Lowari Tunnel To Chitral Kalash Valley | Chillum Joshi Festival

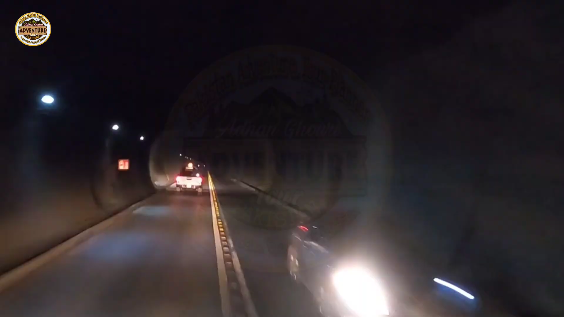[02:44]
ये दो टनल हैं और एक की लंबाई तकरीबन 8.5 किलोमीटर है और दूसरी तकरीबन 2 किलोमीटर है, टोटल 10.5 किलोमीटर बनता है ये।